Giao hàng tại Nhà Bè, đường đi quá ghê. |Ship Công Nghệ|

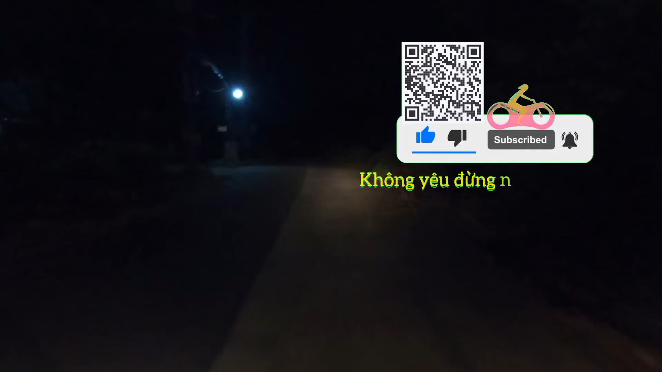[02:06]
Trời ơi Giao có đơn nhà bè anh em nhìn nè Đây có 1 cái bóng đèn nha Đi thẳng lên đây là Không có cái bóng đèn nào luôn anh em ơi